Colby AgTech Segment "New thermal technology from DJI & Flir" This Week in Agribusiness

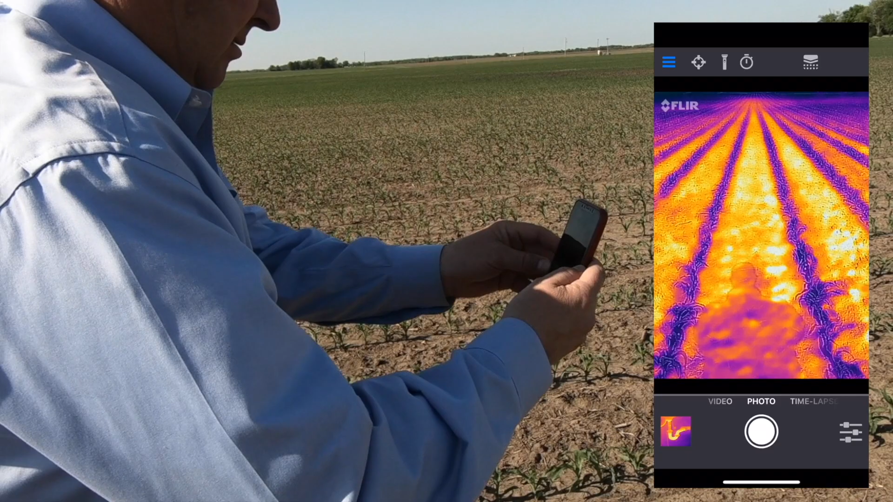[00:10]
it's a little sensor you mount on your smart device and voila your smartphone
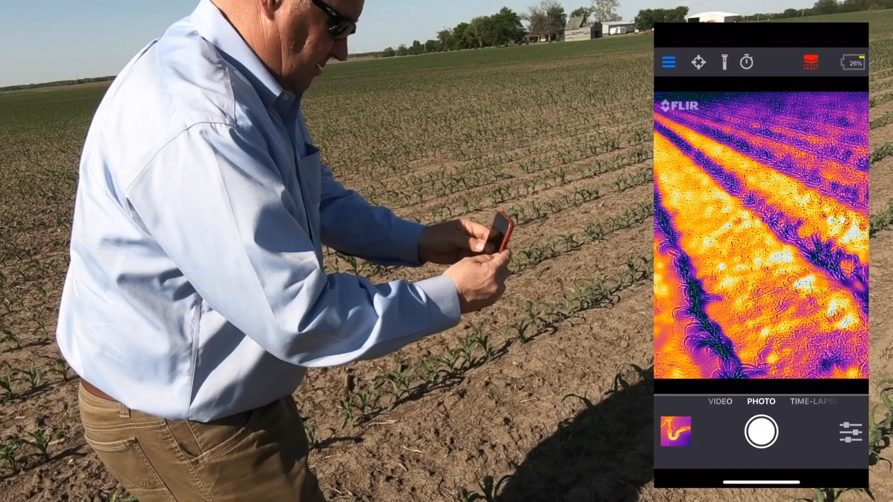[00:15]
becomes a thermal camera but as you know i spent a lot of time using drones
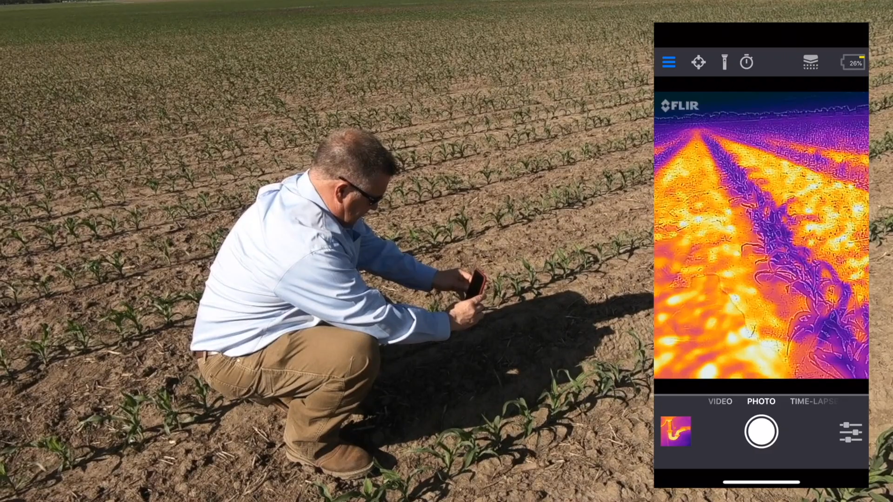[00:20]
the last seven or eight years and been looking forward to a responsibly
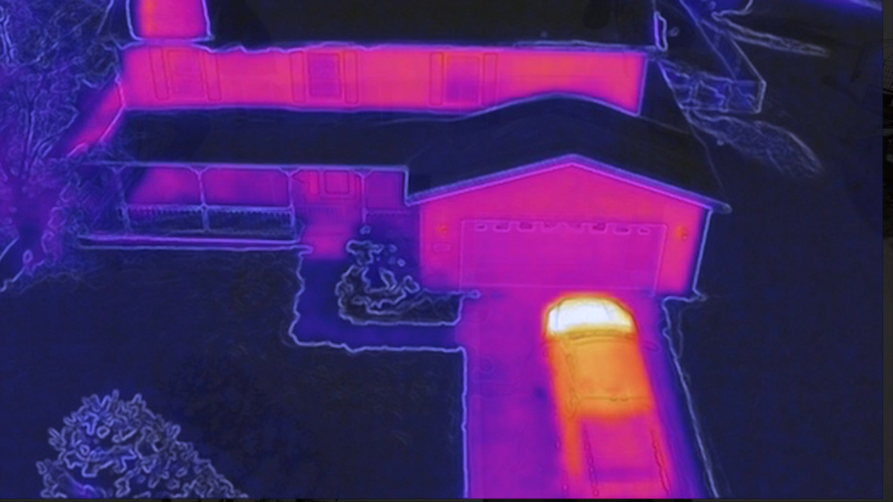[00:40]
of our house taking that one
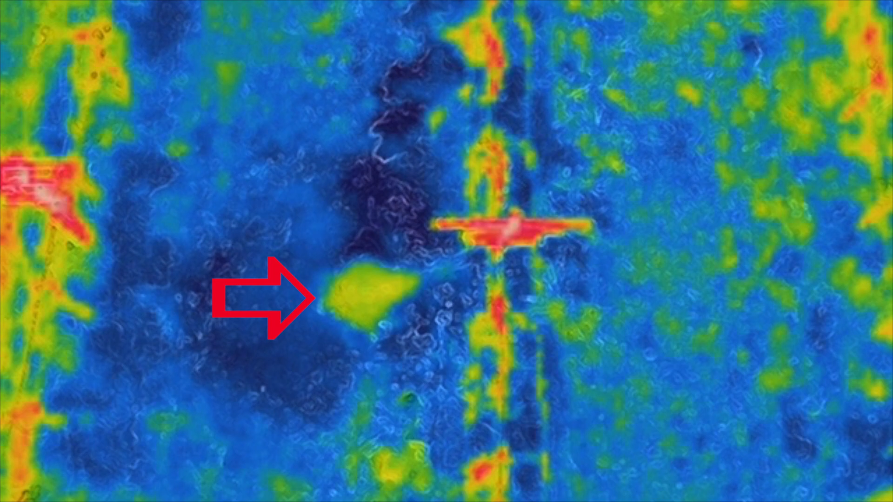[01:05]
heat image and the darker blue color is the cooler the red is hot you could see
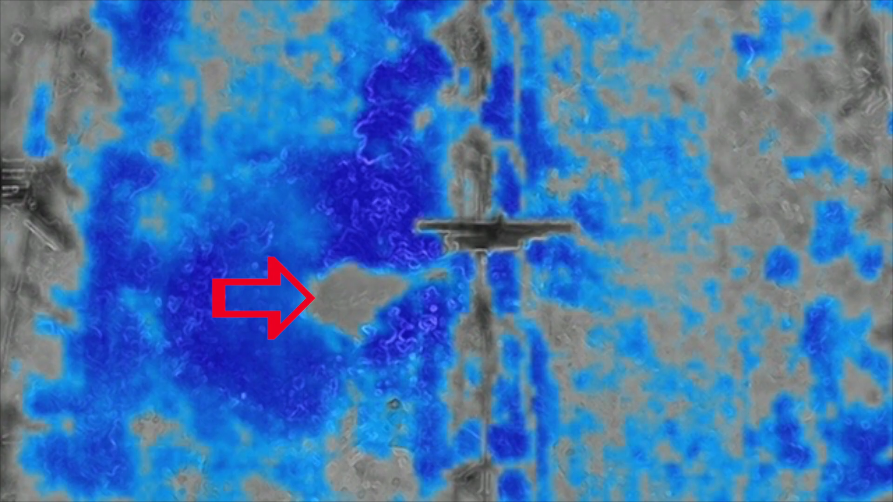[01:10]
where that water is now this water was actually in a storage tank so believe it or not the temperature was rather warm and even in a video setting you could easily see that i'm real excited
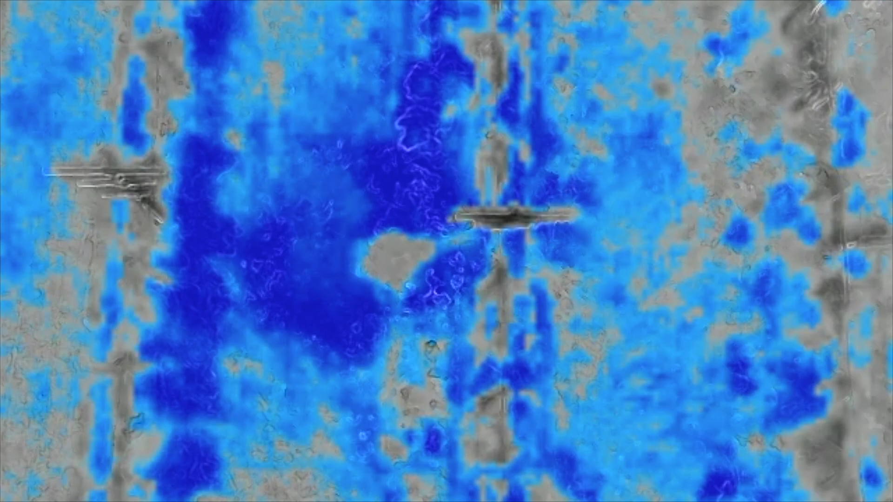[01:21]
about the use of this from an inspection standpoint here's a windmill
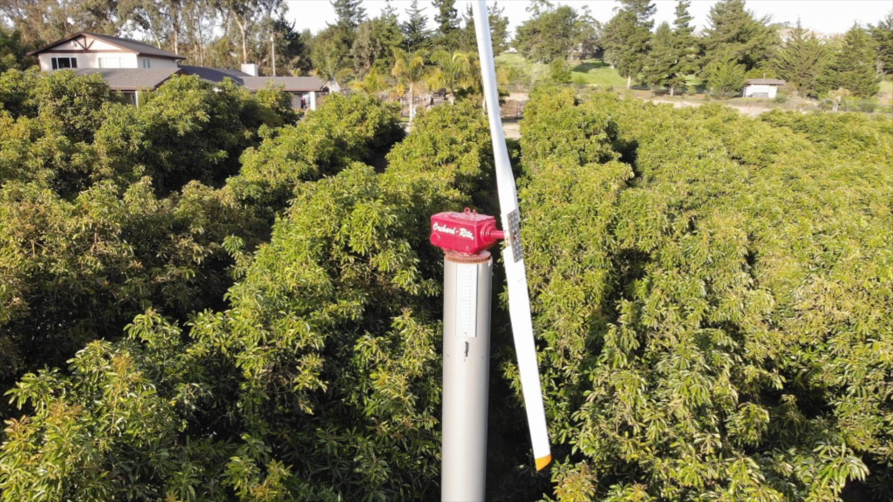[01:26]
and an avocado orchard and i as i scroll through the different settings of the
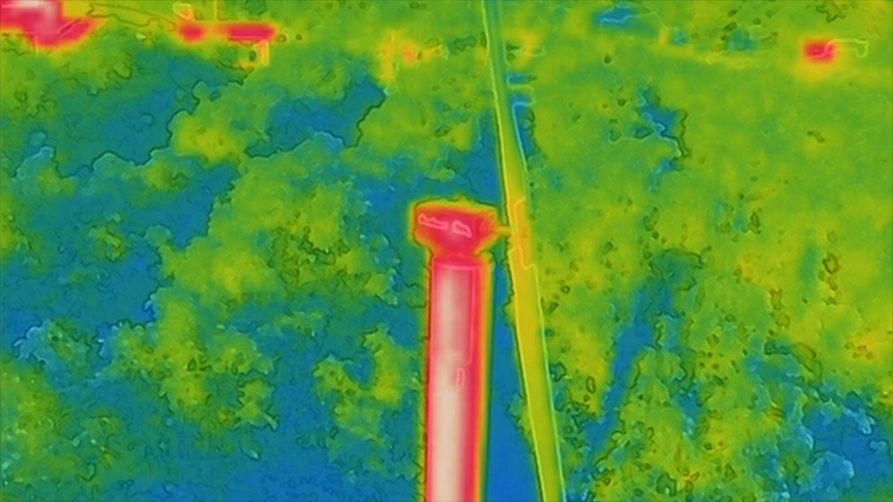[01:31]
camera certainly this technology is going to be very welcomed by our
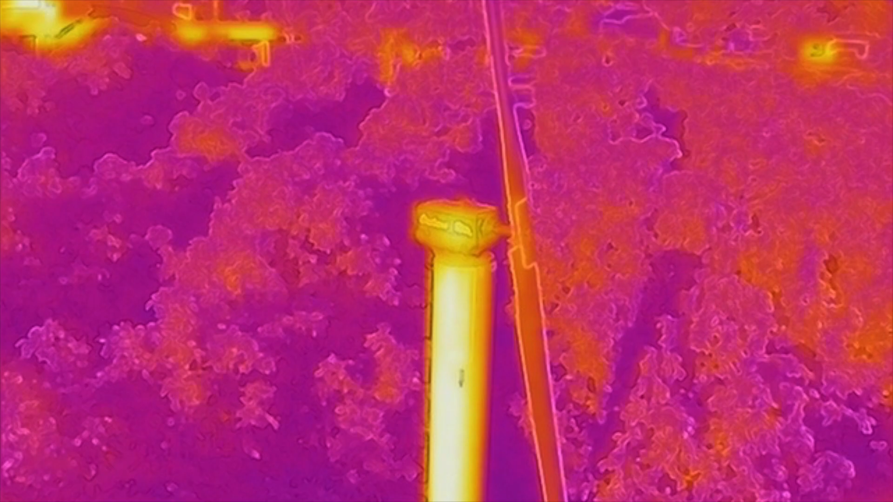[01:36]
livestock producers and those of you that operate maybe even grain elevators been a lot of